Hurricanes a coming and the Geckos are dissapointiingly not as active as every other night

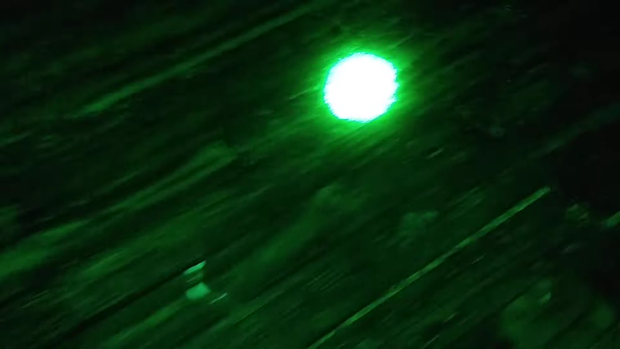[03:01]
underneath this every night right after dark he'd sit right underneath that light and catch bugs that sucker as big as a lid of a mayonnaise jar
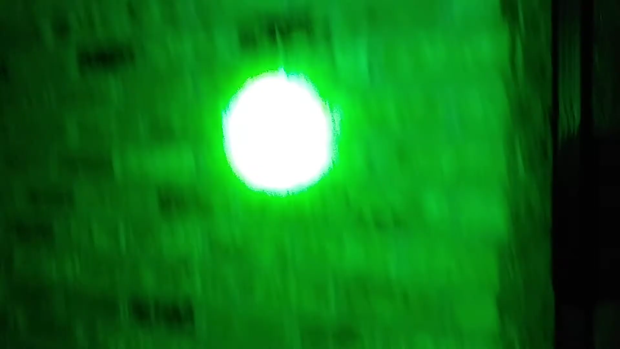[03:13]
but some now mama coon brought five little ones under the deck last summer
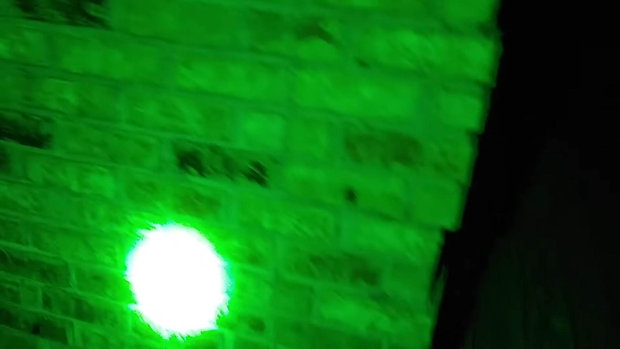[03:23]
oh there's there was one right there on that gutter she brought brought those five and they moved under the deck and I think I think they caught them
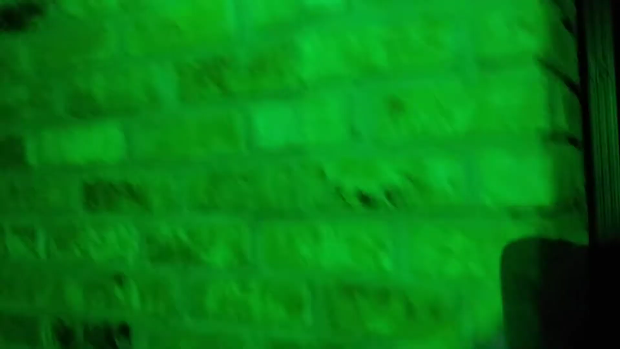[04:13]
has them a little on the inactive side look at that little old game see him right there he's a that's that's a tenancy one he's probably the littlest one on the deck
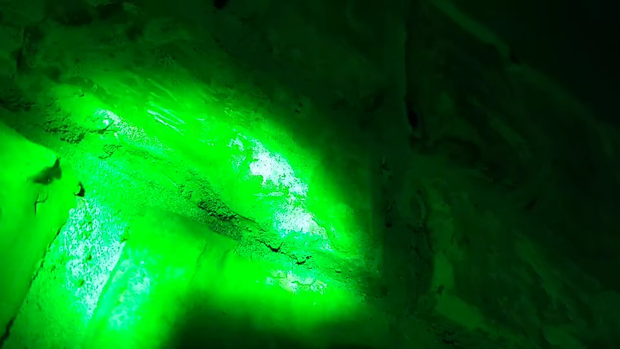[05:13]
yeah he went right in that little crack where they the mortars kind of chipped away
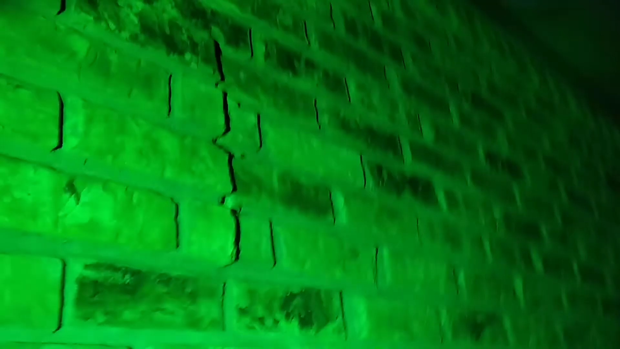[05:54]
he's right there right next to that brook boy that wind's that wind's picking up there he goes right under that board